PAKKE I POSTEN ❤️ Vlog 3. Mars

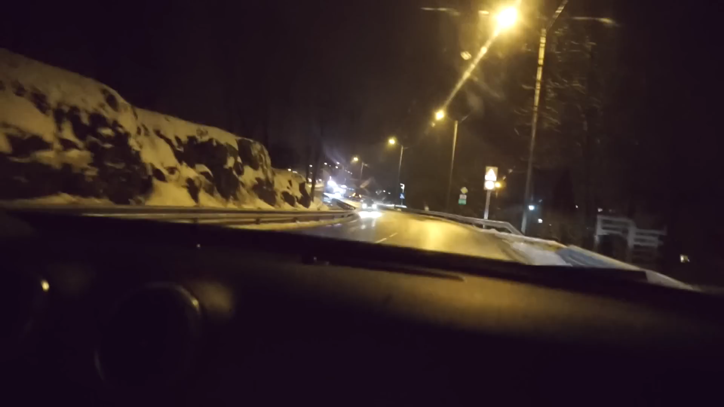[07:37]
Tror ikke vi kommer forbi her? Jævla buss vi ikke klarer å kjøre.
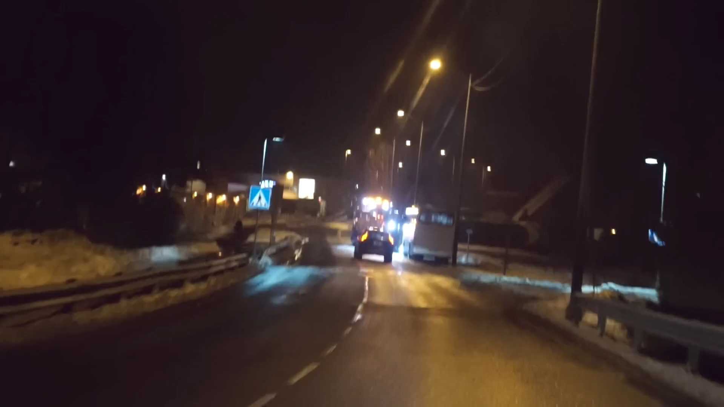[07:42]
Jævla VKT, det er jo ikke VKT sin skyld her, da.